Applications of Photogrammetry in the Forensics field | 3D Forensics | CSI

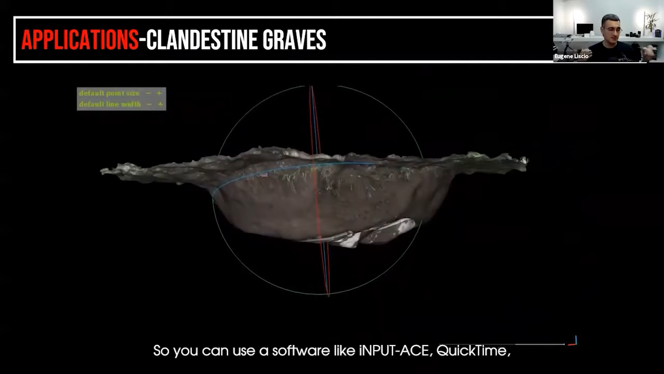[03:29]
quick time uh whatever you have that will extract the individual frames or
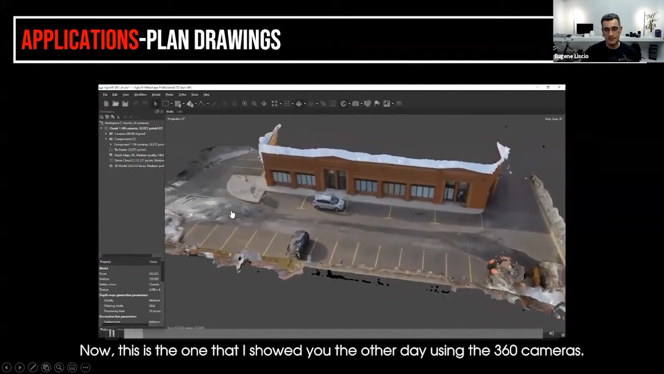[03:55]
that i showed you the other day using the 360 cameras but really what i want to show you is not so
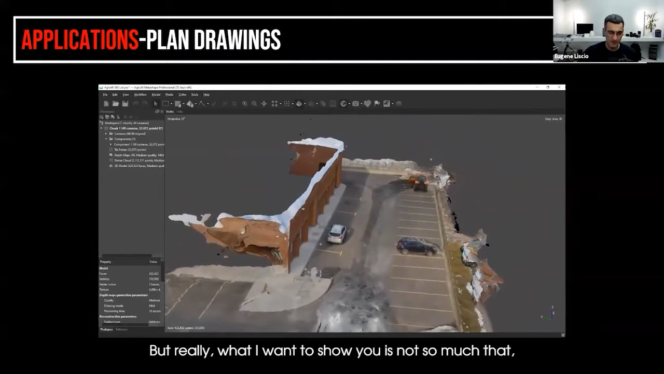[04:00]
much that but a lot of people are still creating drawings drawings of buildings of architecture
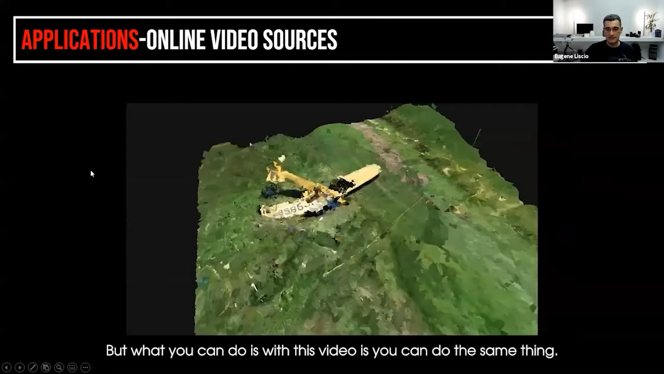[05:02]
same thing this is a video that i didn't take myself i just took it off the internet now you'll see that it doesn't look all that great it's really crappy actually but if you have nothing
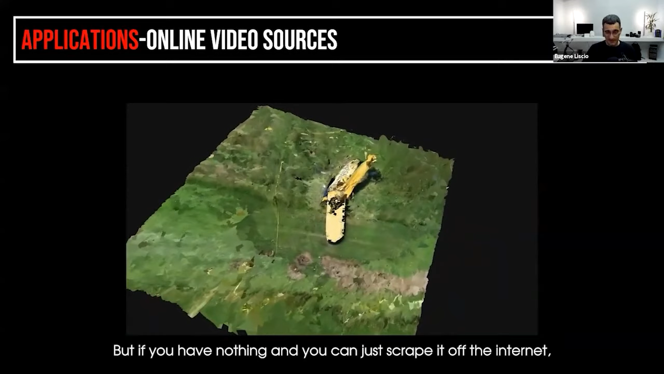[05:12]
and you can just scrape it off the internet this gives you something in the absence of nothing so it could potentially be useful if you wanted to take you know some kind of measurements or
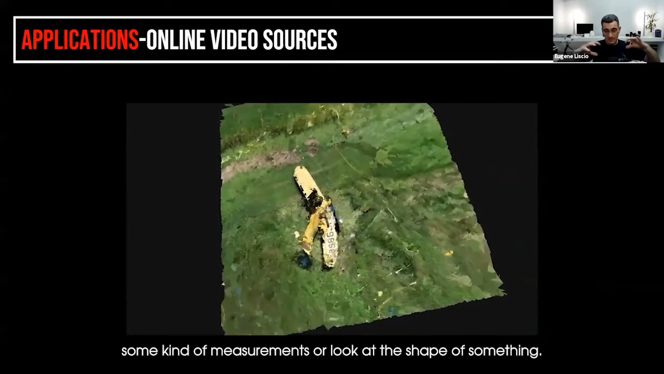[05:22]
look at the shape of something or maybe i don't maybe there's a way you can create a model and then just make a 3d print of of something like that